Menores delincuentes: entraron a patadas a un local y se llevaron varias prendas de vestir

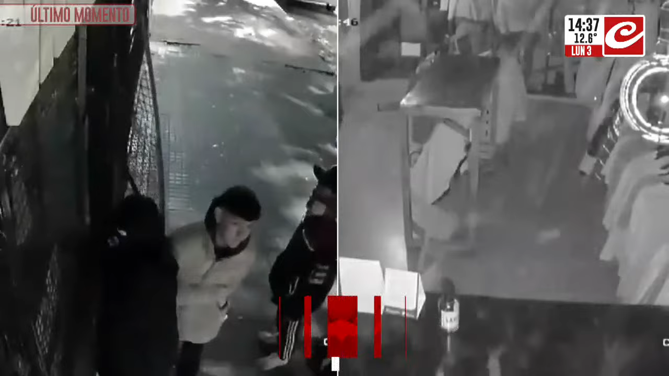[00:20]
Y estas son las imágenes, ¿eh? Esto fue en City Bell. Cuatro y media de la madrugada del sábado.